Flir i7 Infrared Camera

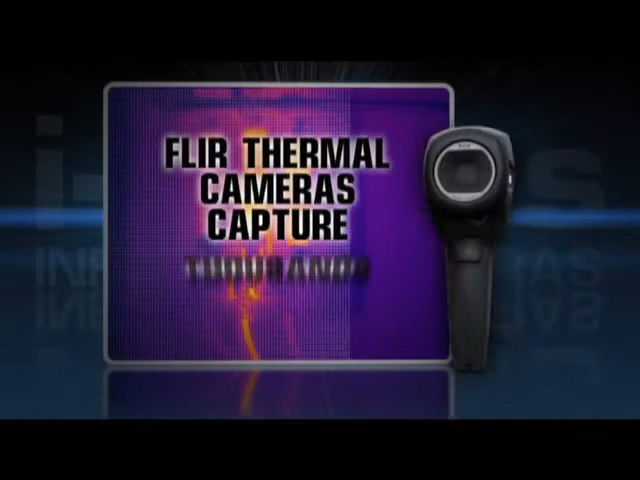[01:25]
That's why i-Series is the perfect replacement providing crisp thermal imagery and thousands of true temperature
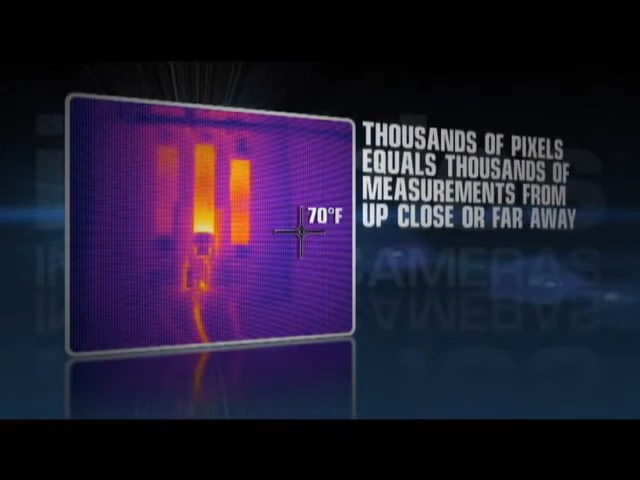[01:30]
On screen: spot 70°F
readings in each frame to give you the complete picture instantly.